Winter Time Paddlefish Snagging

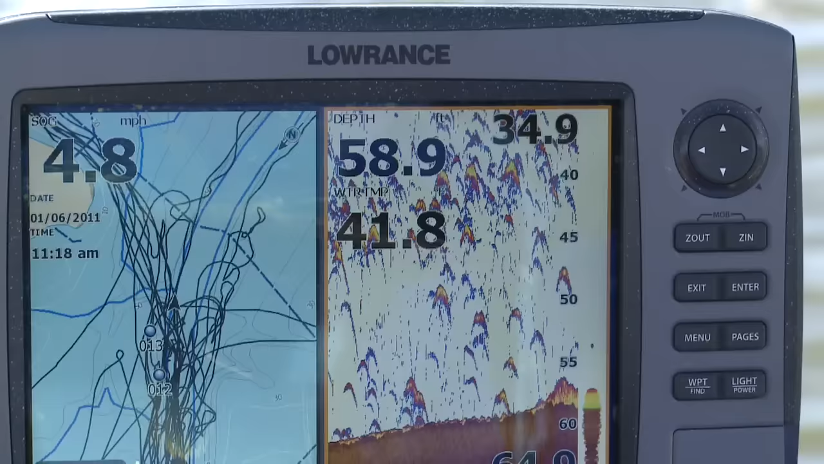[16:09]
On screen: speed 4.8 mph
you know these fish are every which way in that pod and whatever the